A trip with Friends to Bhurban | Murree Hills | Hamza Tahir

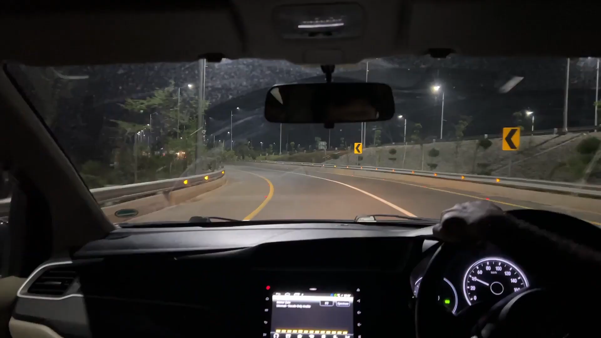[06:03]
ले जनाब हम जा रहे हैं आज बाराकोव बाईपास से, और ये जो है ना न्यू इनॉग्रेट हुआ है वो रोड वो है यार, हम नहीं है वो है दोबारा।
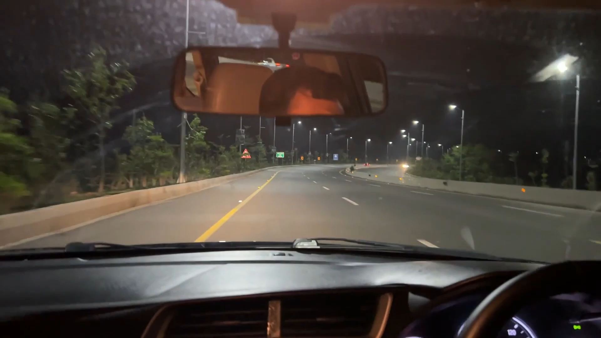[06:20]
अच्छा दोबारा दिखाते हैं, देखो दोबारा ये होता है क्या, देखो दोबारा देख रहे अब फिर मुड़ी है।
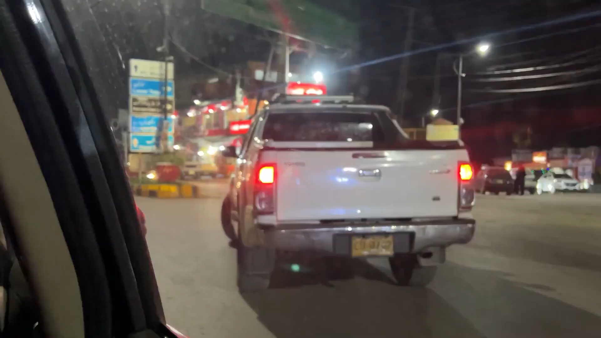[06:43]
भैया ये सीन है, अपनी गाड़ी रिवो निकालूं चेक करो, ये हॉर्न पड़े मैं क्यों हलाऊं, मेरे बाप का रोड है, चेक करो रोड बीच ये देखो चेक करो जरा, फिर खड़ा हो गया वो देखो।